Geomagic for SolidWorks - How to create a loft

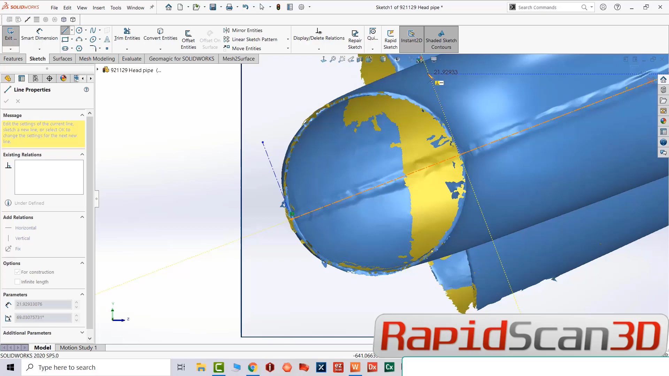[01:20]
Once we finish two perpendicular we're going to find the center of that hole and then we're gonna go back and we're gonna put a plane right in the middle